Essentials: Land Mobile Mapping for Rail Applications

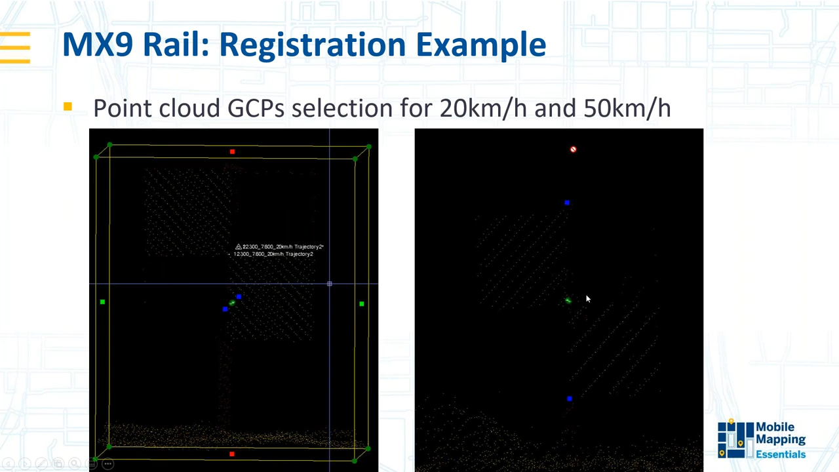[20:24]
and this may actually happen that we will not have the exact point that we would like to select here. So speed has some influence on the data quality here. So there is a table here with the residuals.
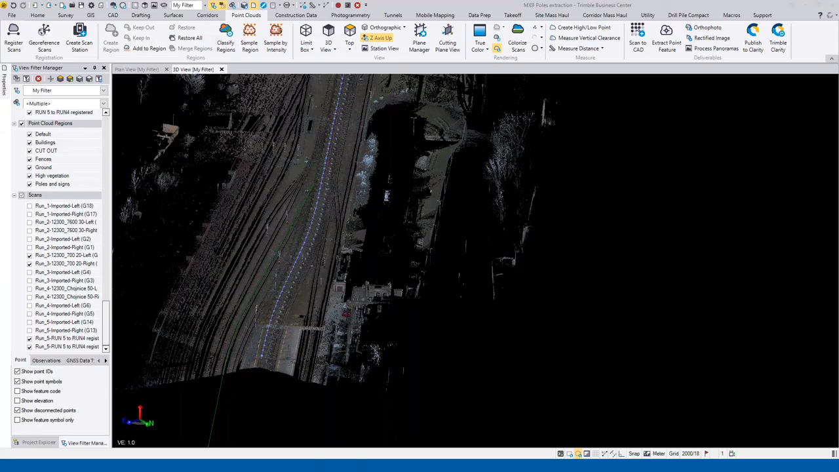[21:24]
looks in a Trimble Business Center. So that's a preview of a short run within a Trimble Business Center with the point cloud that is already colorized.
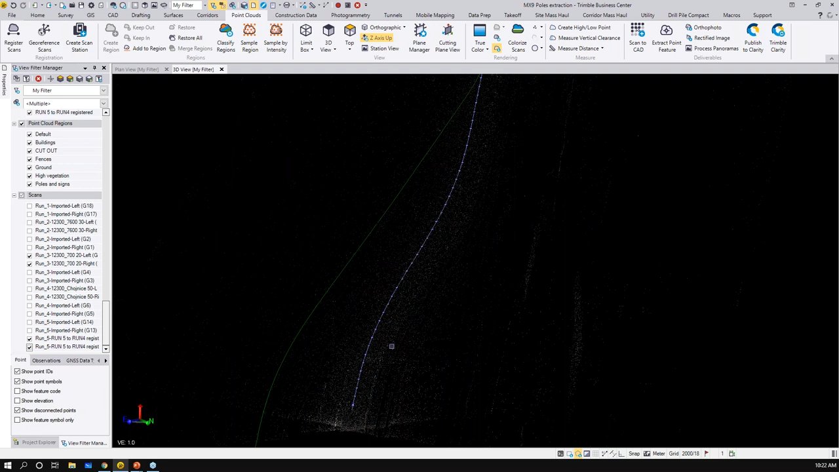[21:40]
So if we zoom in, you'll actually see that the platform is
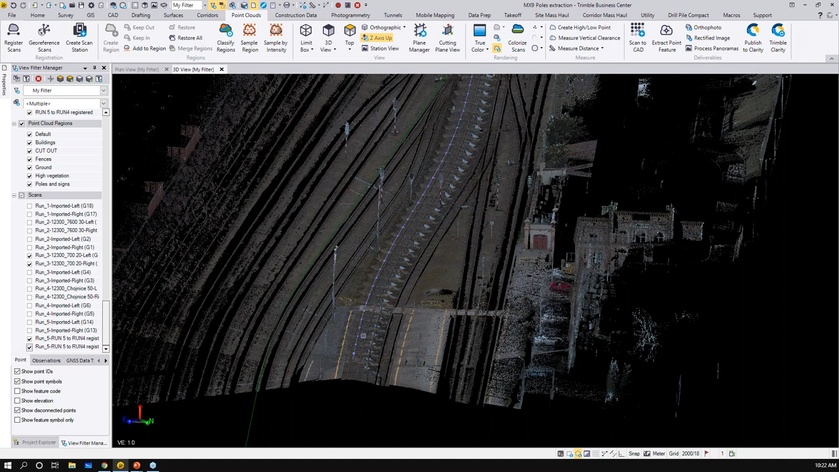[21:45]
available here. We have the poles.
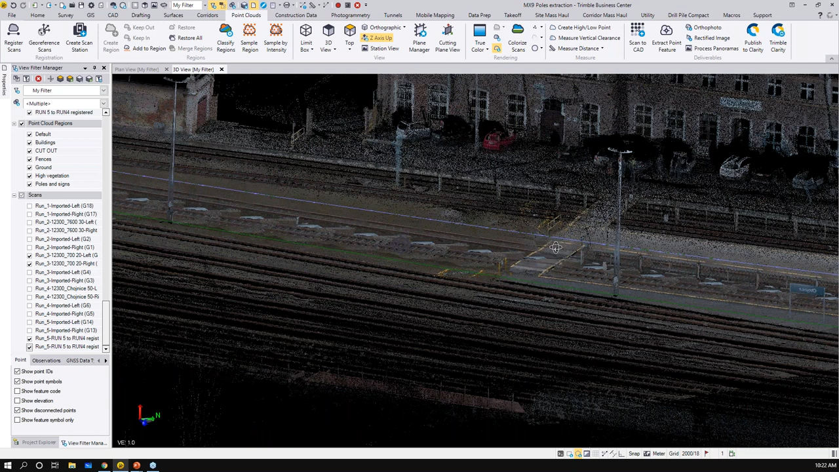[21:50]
We also have some buildings, trees.
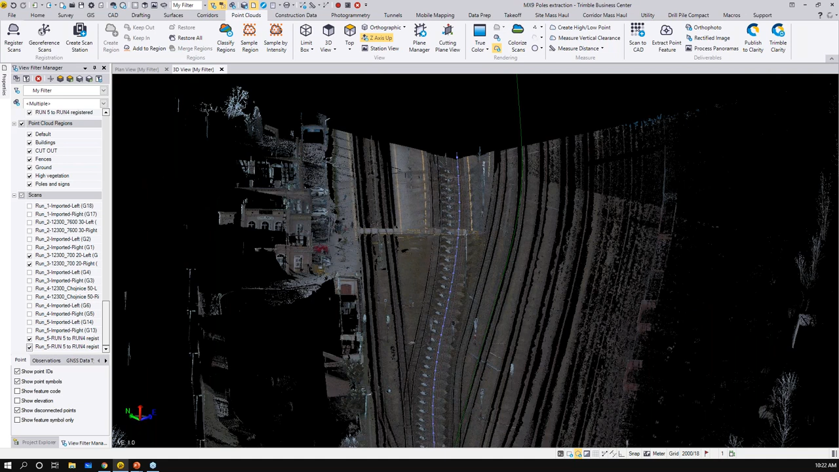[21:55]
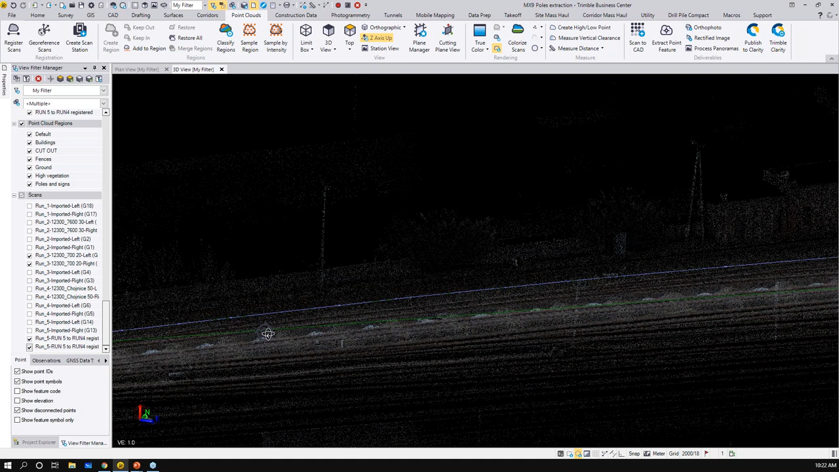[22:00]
So all the objects are referenced, and also tracks are well
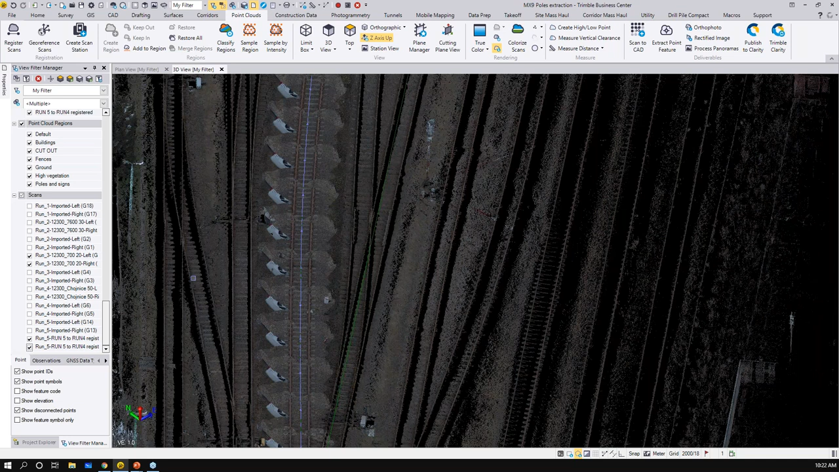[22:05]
shown on a point cloud. And having said that, I also wanted to show that Trimble Business Center has a kind of a has a classification for the point cloud regions. This project is actually already classified, so I will just show what kind of classification options we have.
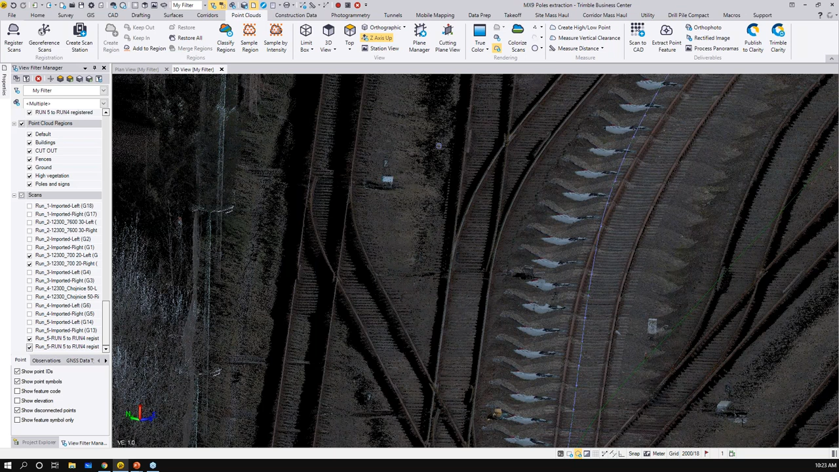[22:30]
So I'll just go here to region color, and then I have multiple regions already classified.
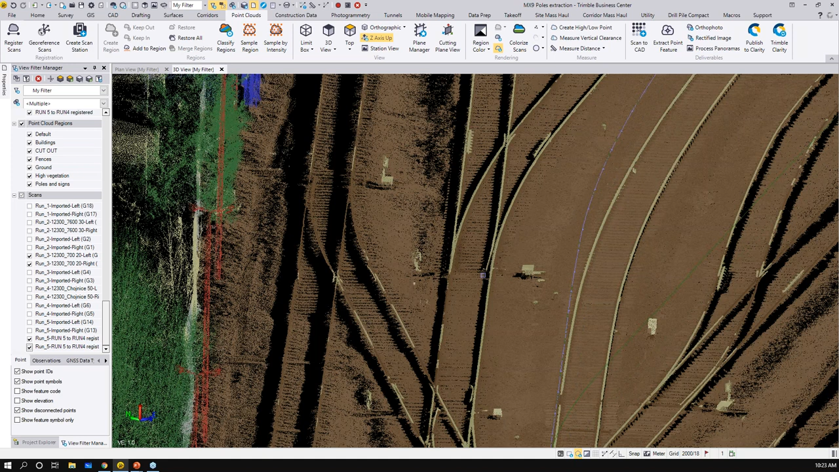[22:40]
Let me just zoom out and move a little bit.
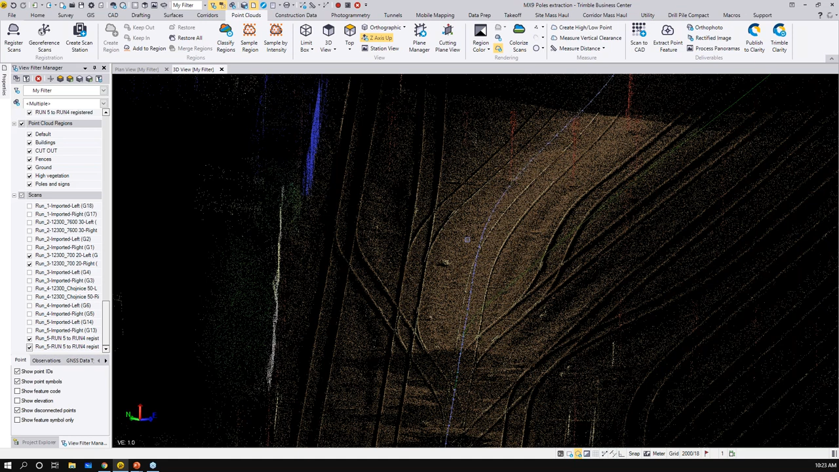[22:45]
And here in a view, filter manager.
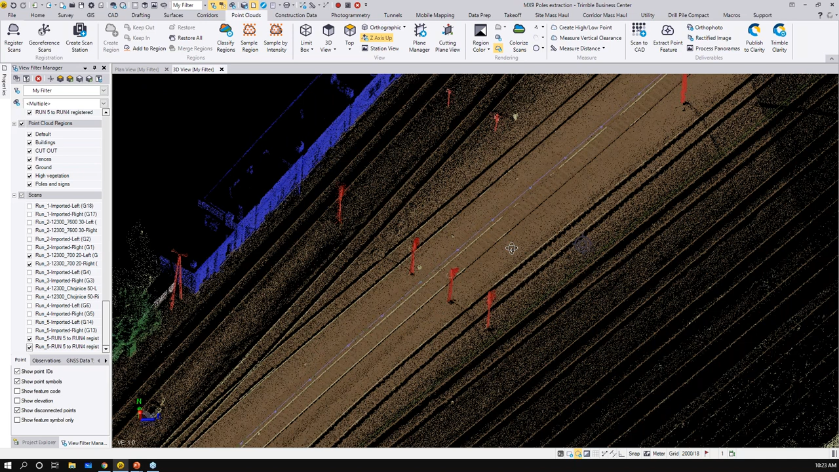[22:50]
So default, that's the region that was not classified. This cutoff and fences, this is actually the regions that I have created manually.
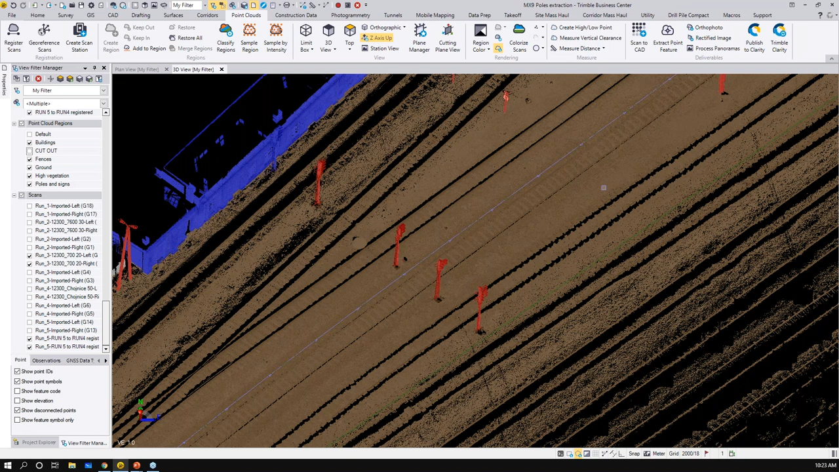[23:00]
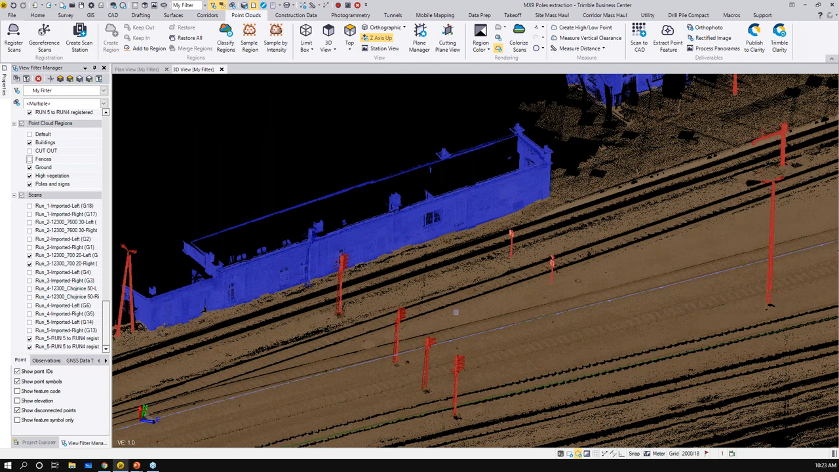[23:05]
But then let's maybe do like this, that I will deselect everything. I can just select my poles.
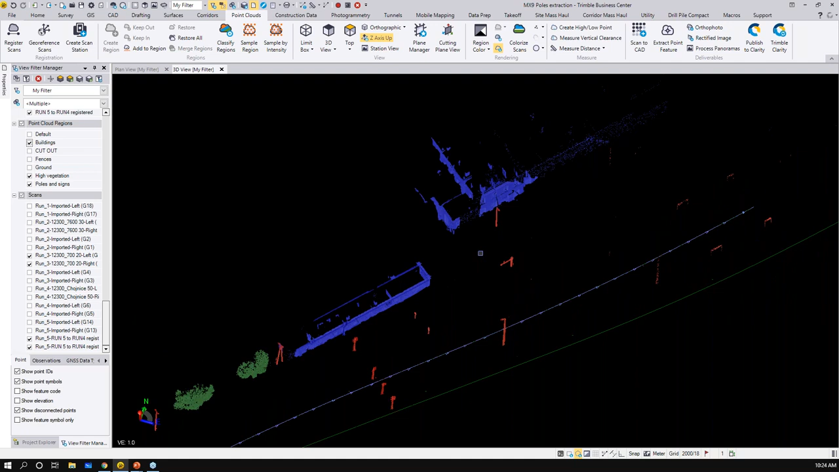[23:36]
Right, so there are also some buildings available here for further usage.
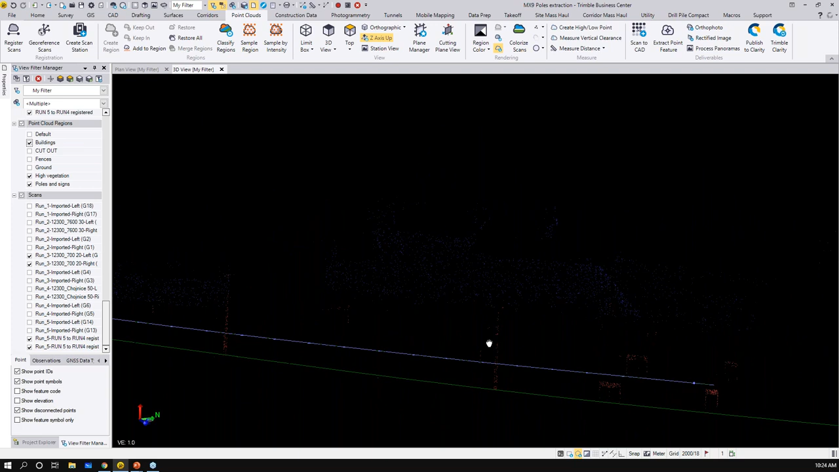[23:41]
And then ground, right?
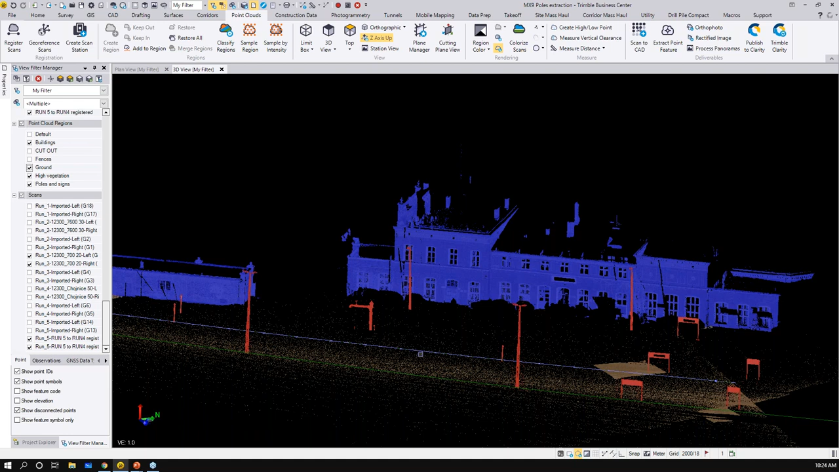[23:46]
So that's all the rest that was classified. So having point clouds from the Trimble Business Center, you can actually export the data now to different types of software.
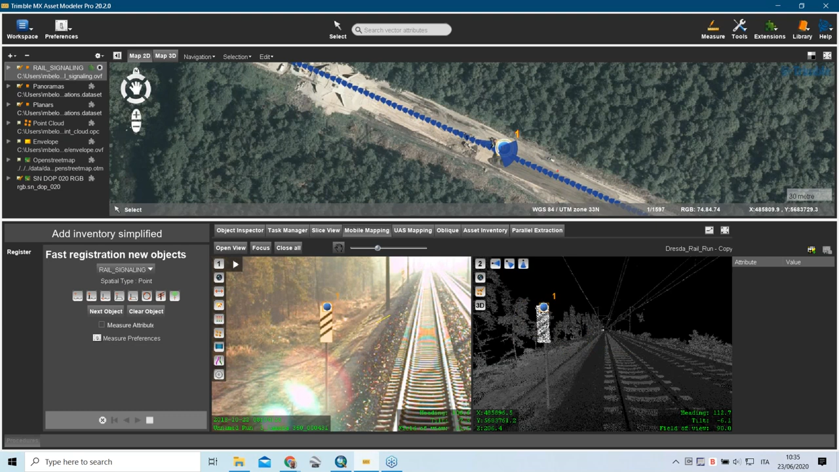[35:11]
And what is also interesting is Of course, you can see the result of your extraction, so the points visible as overlays on the point cloud visualization and as well from the spherical image. And if I'm going to select this object, I always have the chance to revisit, maybe to edit the attribution in case something has been defined wrong by the operator who did this extraction.